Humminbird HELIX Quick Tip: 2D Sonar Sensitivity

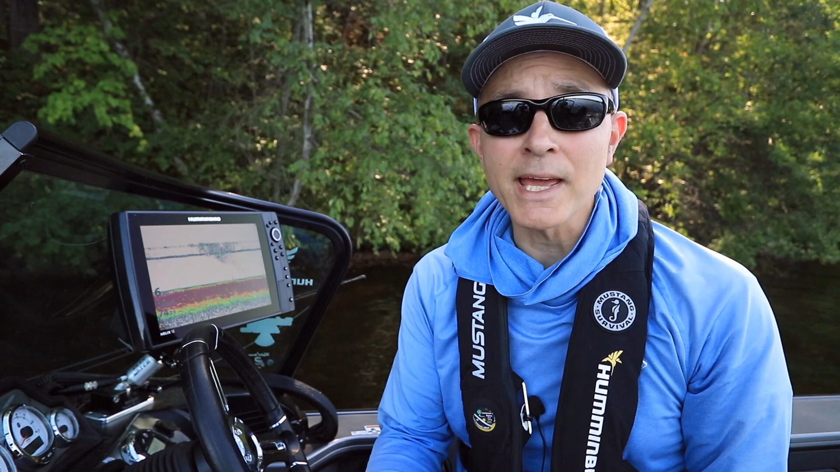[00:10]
to enhance the quality and appearance of your 2D sonar view.
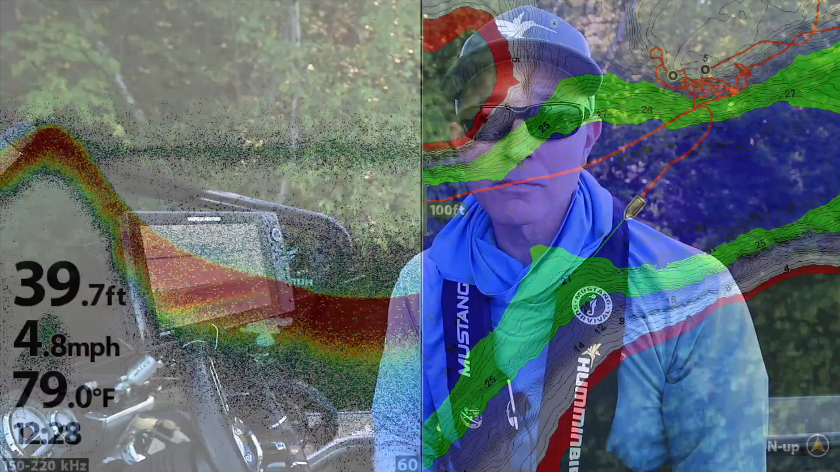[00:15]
On screen: depth 39.7 ft, water 79.0°F, speed 4.8 mph
Increase 2D sonar sensitivity to see smaller objects and weaker 2D sonar returns.
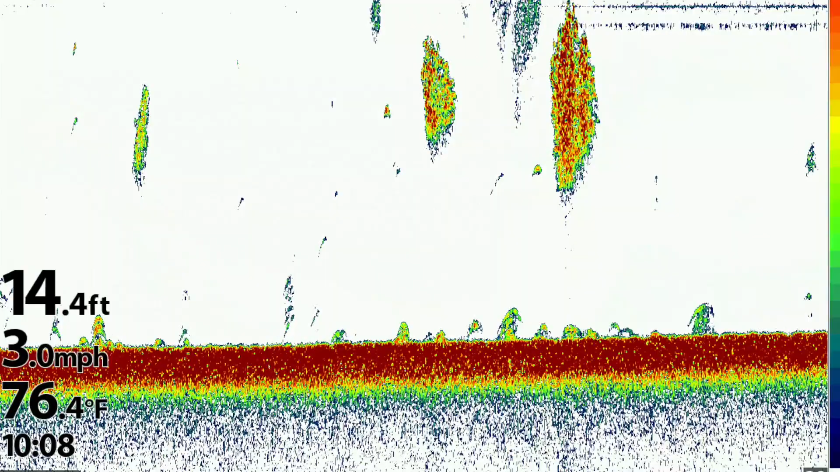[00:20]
On screen: depth 14.4 ft, water 76.4°F, speed 3.0 mph
When you increase 2D sonar sensitivity, however, you may also observe more clutter and noise.
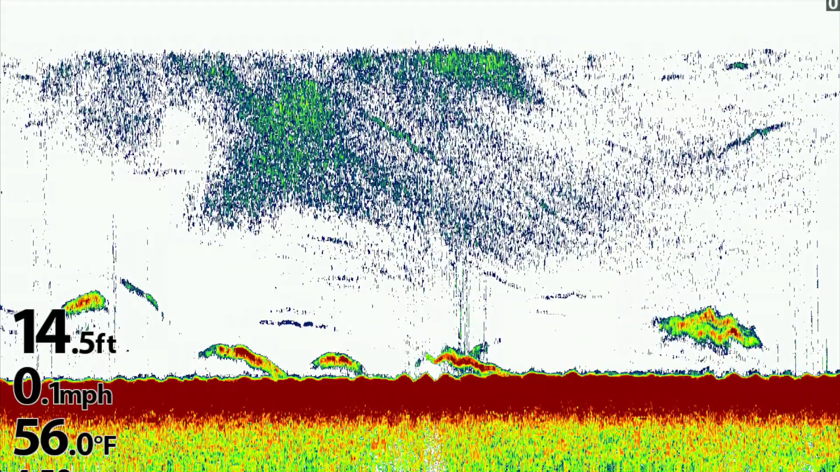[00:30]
On screen: depth 14.5 ft, water 56.0°F, speed 0.1 mph
Decrease your 2D sonar sensitivity for a cleaner, less cluttered display that focuses on the bottom and other strong 2D sonar returns.
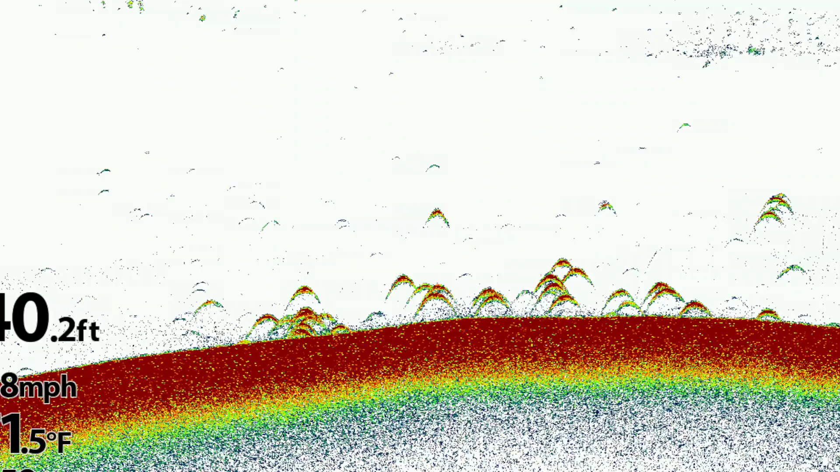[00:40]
There are two ways to adjust your 2D sonar sensitivity. From the 2D sonar view,
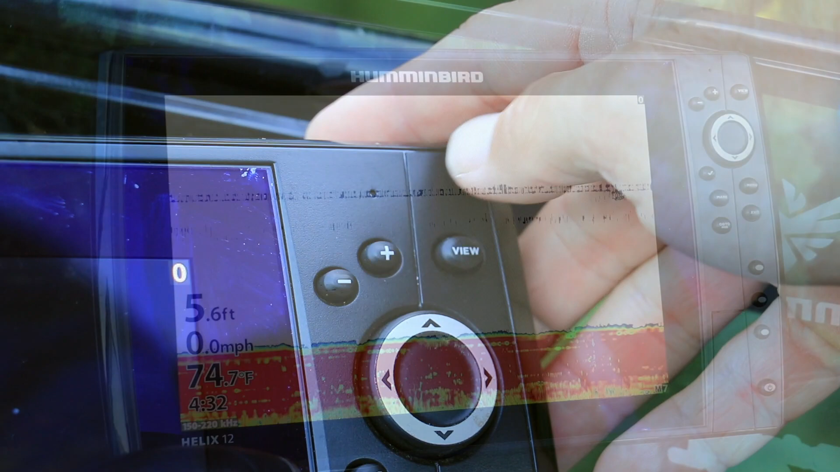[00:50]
On screen: depth 5.6 ft, water 74.7°F, speed 0.0 mph
press the plus and minus keys to quickly increase or decrease your 2D sonar sensitivity.
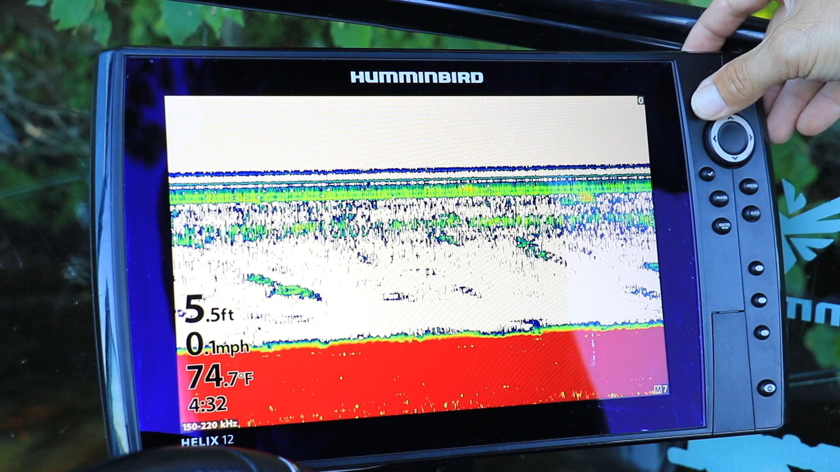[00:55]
On screen: depth 5.5 ft, water 74.7°F, speed 0.1 mph
Or,
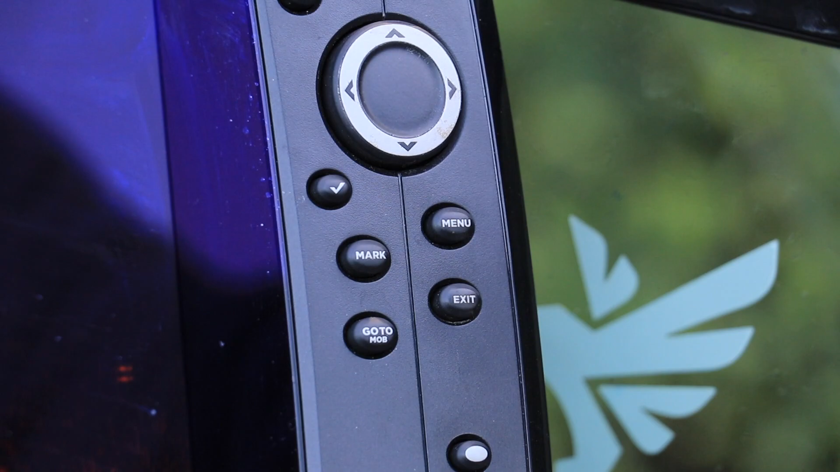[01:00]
press the menu key once from the 2D sonar view to drop down the 2D sonar express menu.
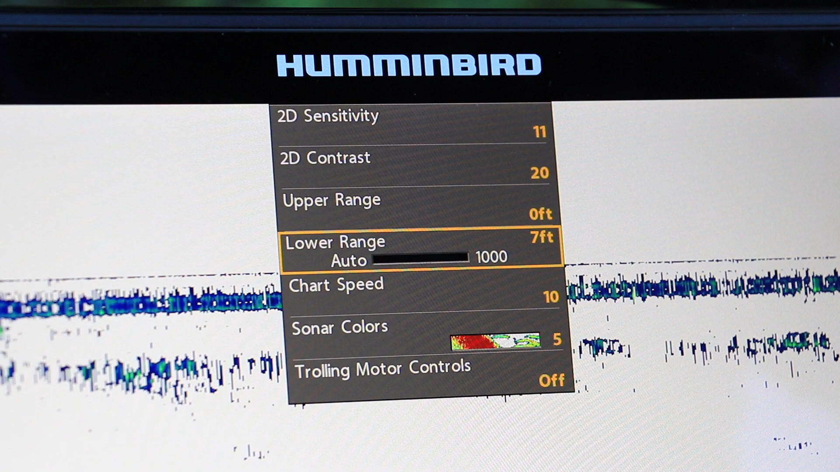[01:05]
Use the up and down arrow keys to select 2D sensitivity and then adjust using the left and right arrow keys.